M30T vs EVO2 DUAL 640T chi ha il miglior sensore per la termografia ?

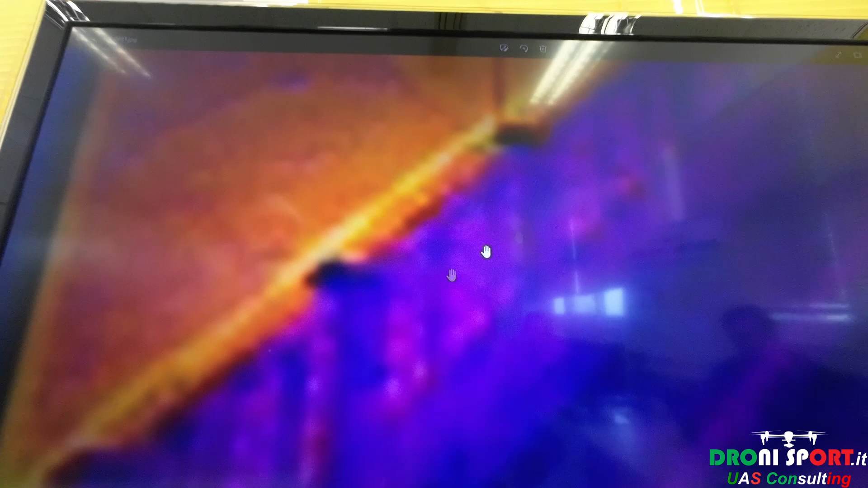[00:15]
più calda rispetto alla parte del muro
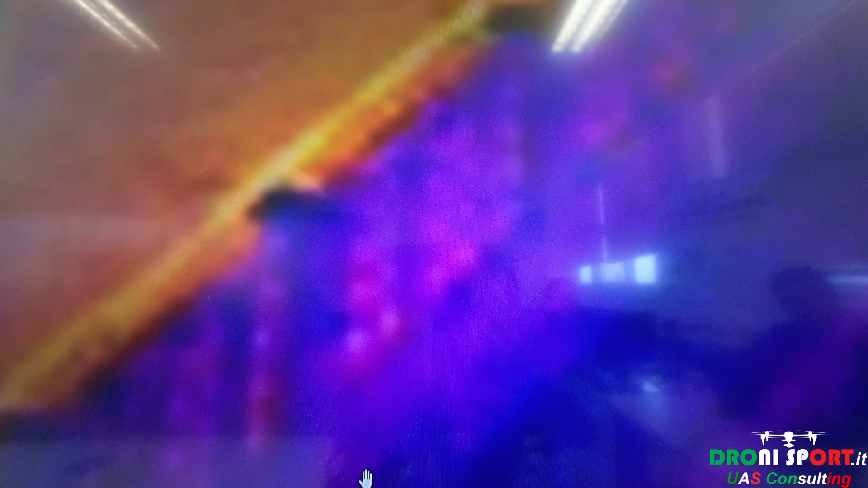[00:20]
in ombra che è più fredda rispetto all'aria calda del
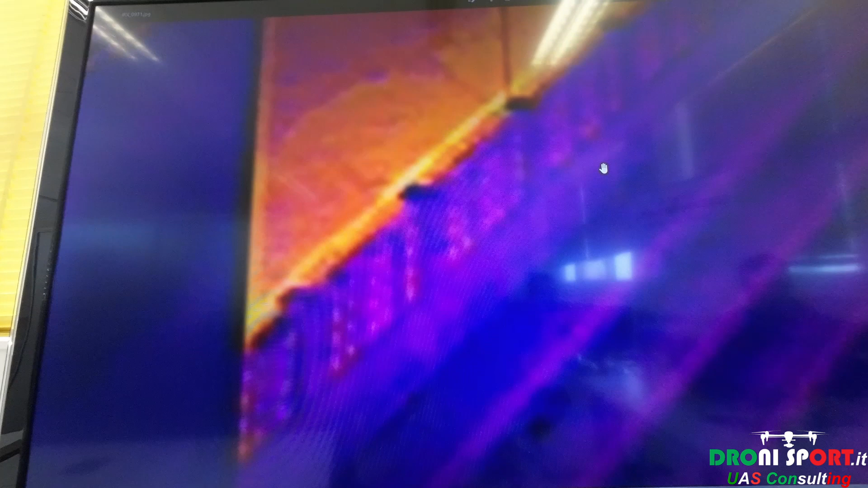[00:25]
vabbè dei fuori non c'è paragoni quindi 1 e 2 quindi
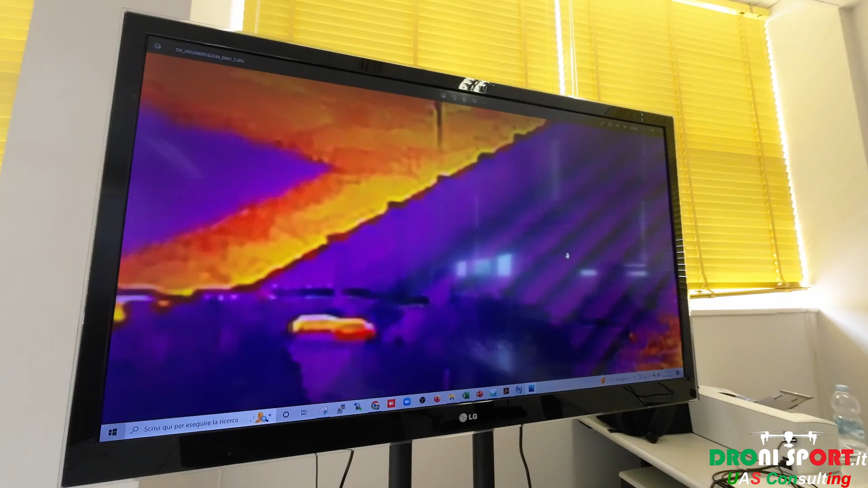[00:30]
spiegami come un termografo può fare un'analisi termica in in queste condizioni dji
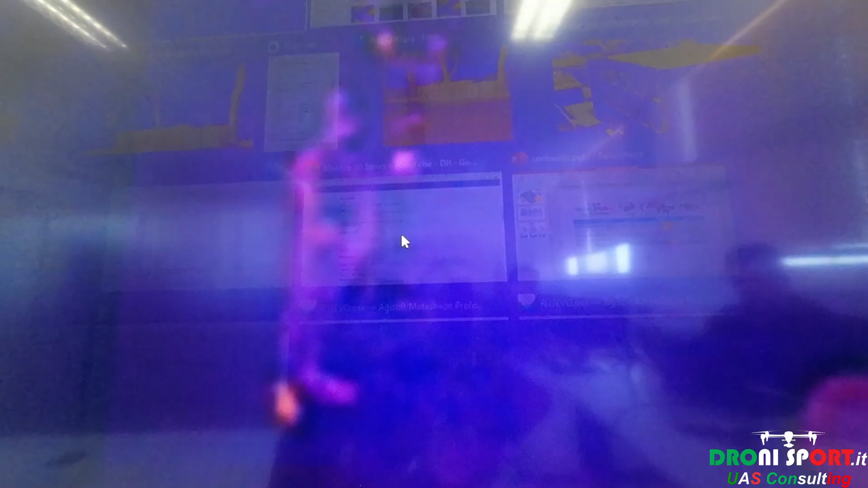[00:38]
dual auto robot dji
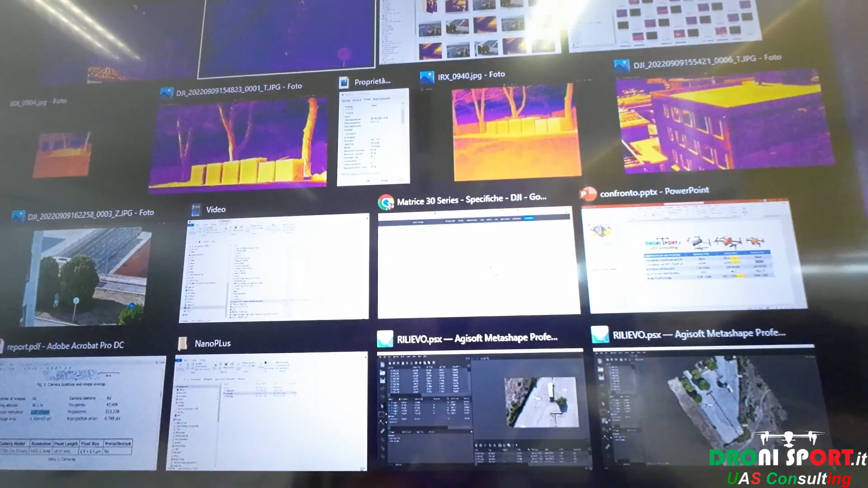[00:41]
auto robot qui
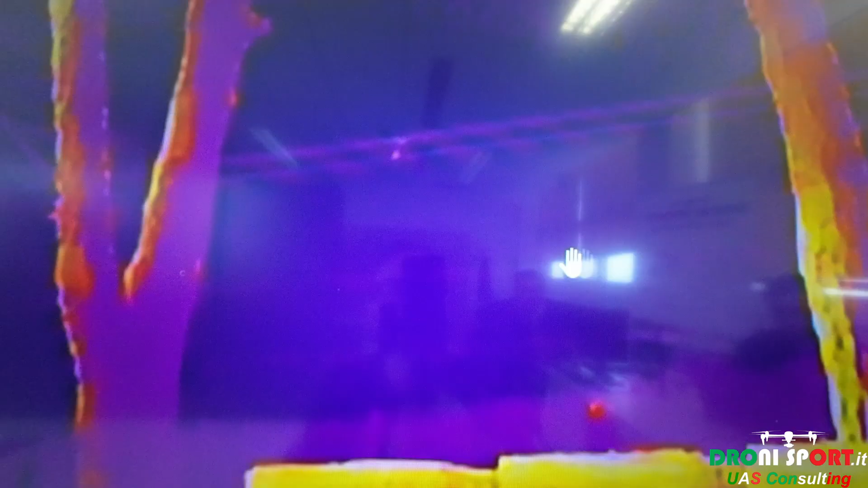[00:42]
il cavo non si vede qui il cavo non si vede sull'auto
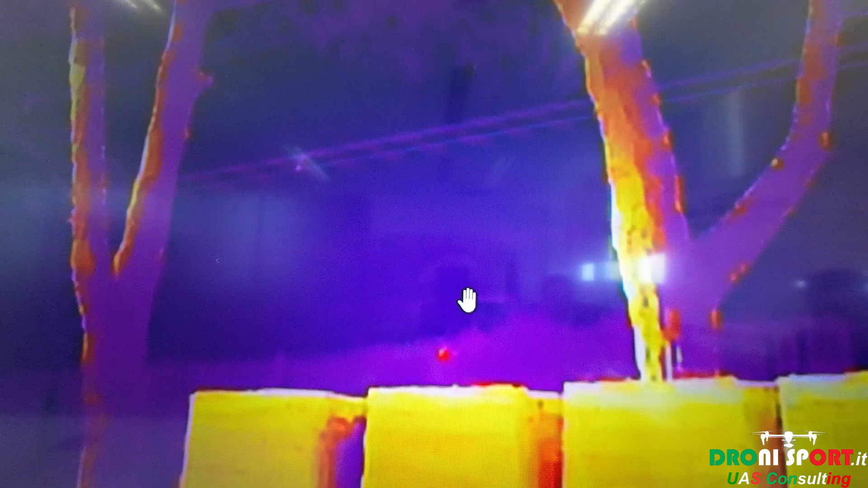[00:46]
eccoli qua questa è una cosa pazzesca 1
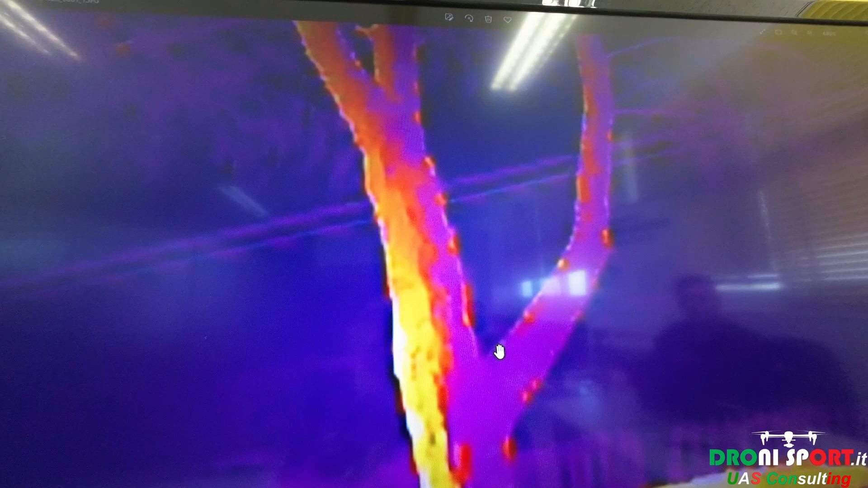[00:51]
e 2 1 dji auto qui
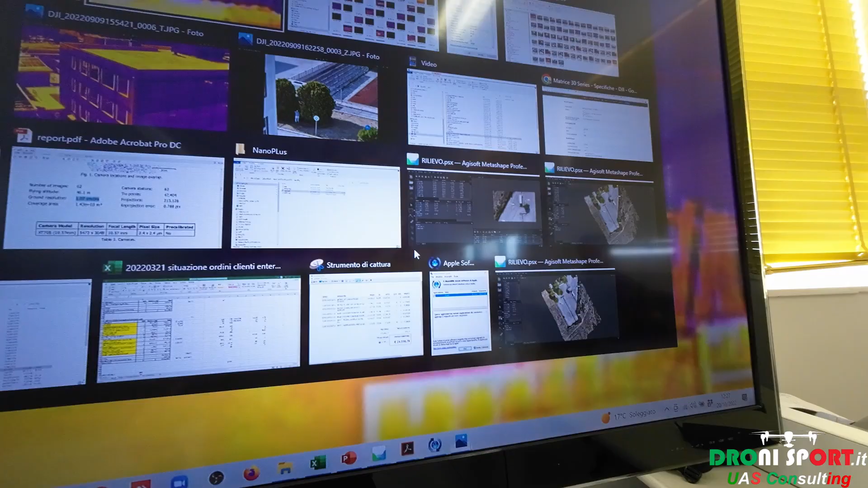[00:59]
tu non fai nessuna indagine termica
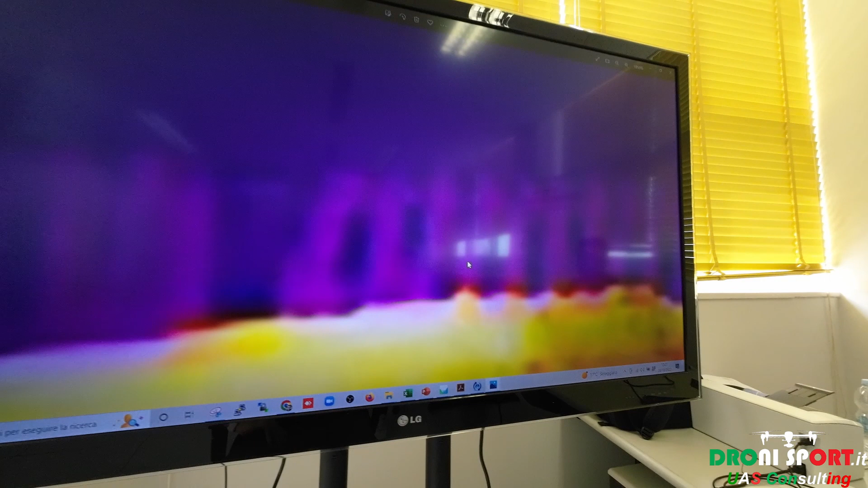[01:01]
qui qui hai perso tutto ma qui stavamo nemmeno a quindi ma nemmeno a 10 metri di distanza qui
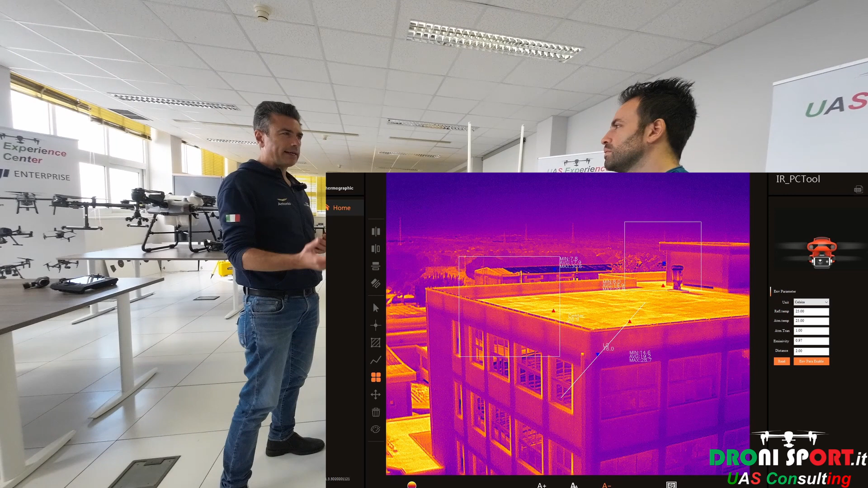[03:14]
variare la palette puoi fare poi tutta la l'indagine termica con i vari strumenti c'è la region c'è il patto c'è il punto ti genera un report pd
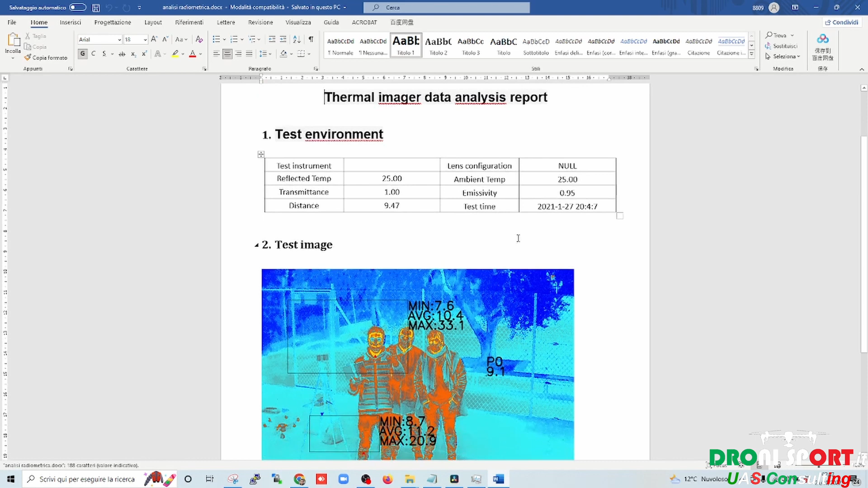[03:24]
in formato world che non modificare quindi gli strumenti professionali ci sono tutti
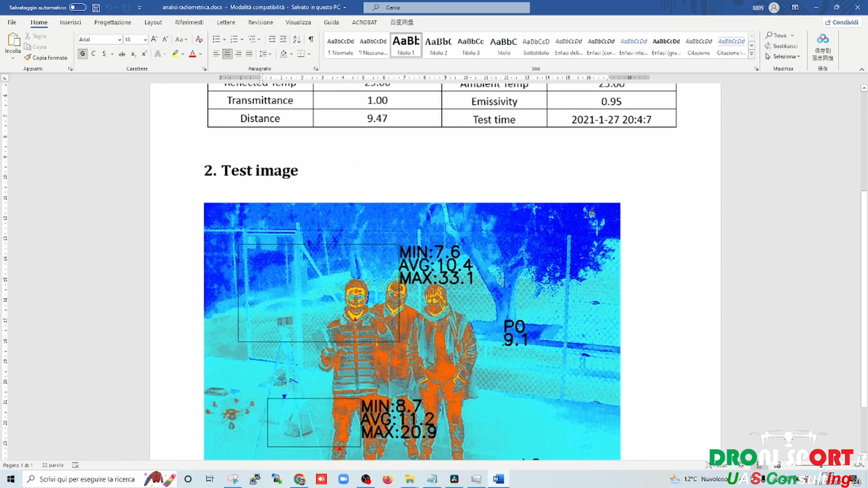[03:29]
per poter fare questa questa
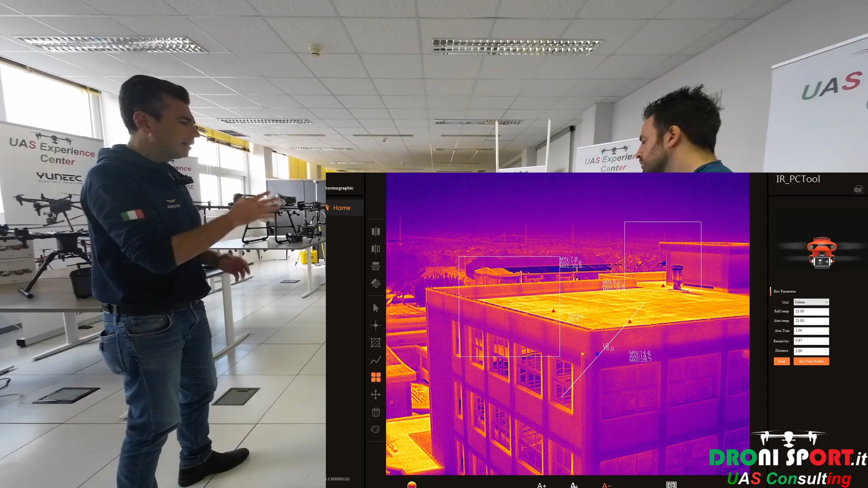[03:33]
analisi noi e c'è un software
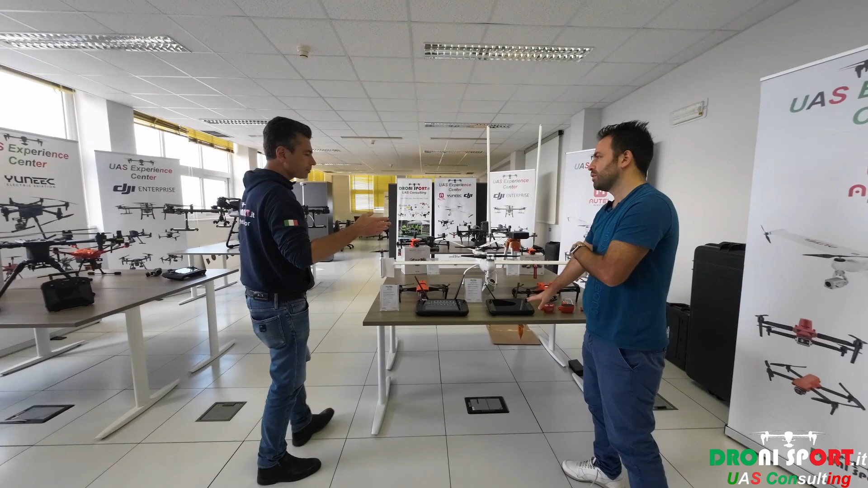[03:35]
specifico da sinare te lo devi installare e per pc
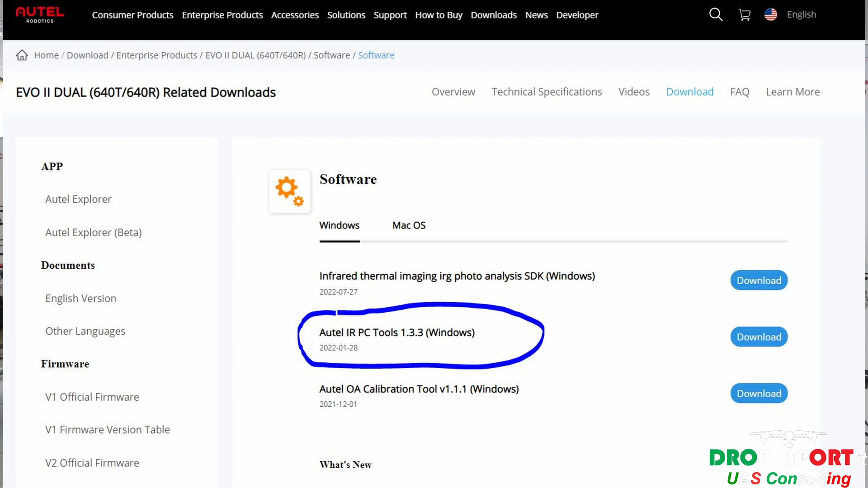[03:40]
quindi non è seguibile per lo scarichi è gratuito per lo scarichi dal sito della robot e ti dico si stava anche sul sul hai già l'app
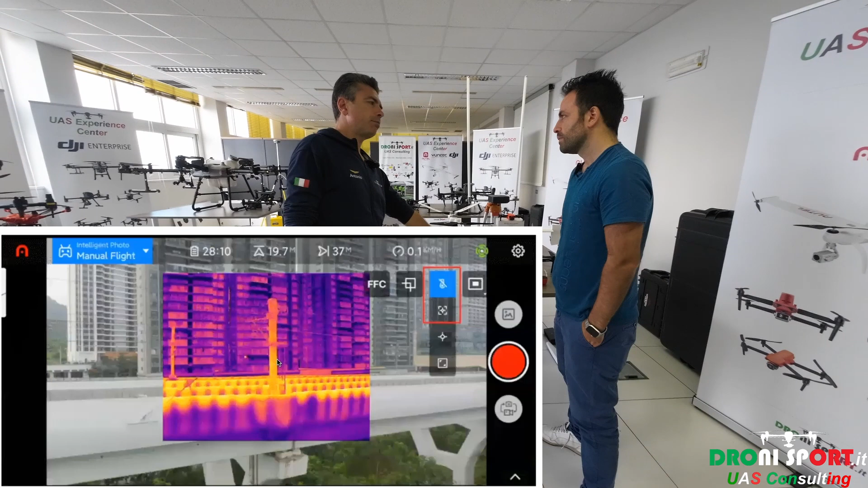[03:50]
explorer che in tempo reale ti dà già tutte quelle funzioni perché tu mentre fai l'ispezione puoi controllare spostare il
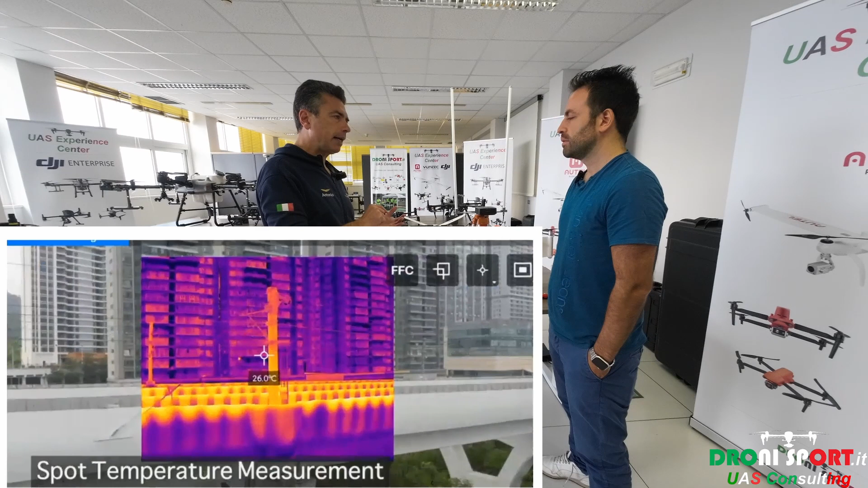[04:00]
On screen: spot 26.0°C
marker puoi impostare una regione lui automaticamente ti segnala con un marker rosso all'interno della regione il punto più caldo con il marker blu quello più freddo ti dà le temperature medie questa region tu volendo te la puoi spostare dove vuoi trasportare diciamo da quello che vedi normalmente sono
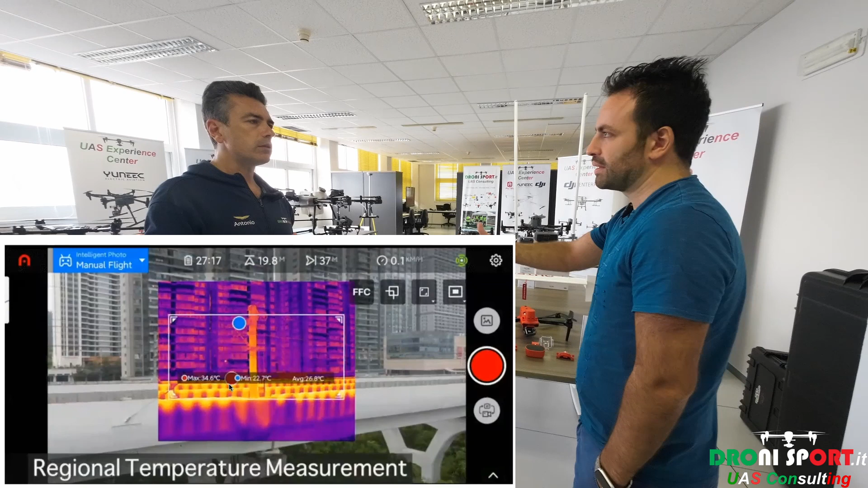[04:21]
On screen: max 34.6°C, min 22.7°C
la telecamera normale tu puoi avere o il picture in picture visibile e al centro la parte termica o solo termica o solo visibile simile poi
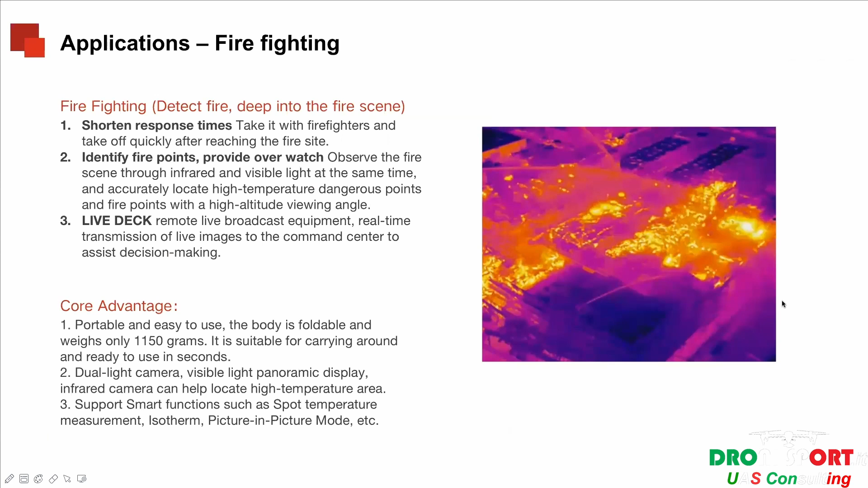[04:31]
a tutte le funzioni c'è all'isoterme in roi
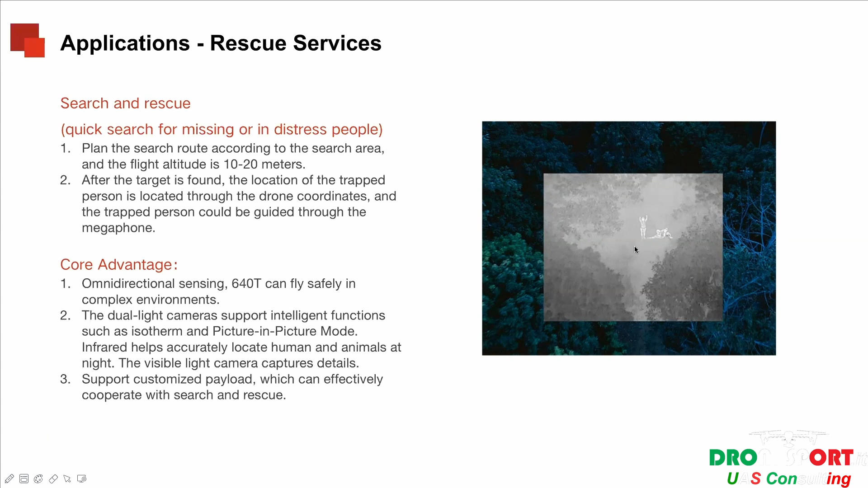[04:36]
il controllo delle temperature minimo e massimo il range di campionamento
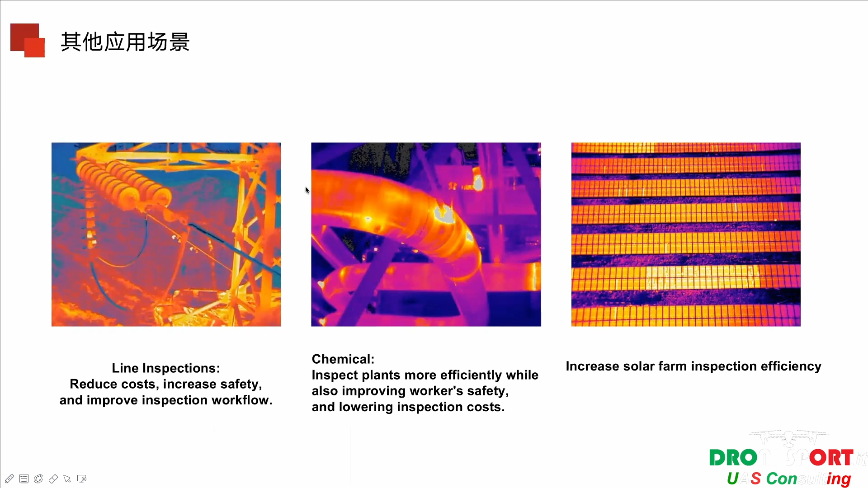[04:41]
quindi hai tutte le funzioni che servono per fare un'analisi real time addirittura gli allarmi cioè se tu stai vedendo un impianto un impianto no delle tubazioni vuoi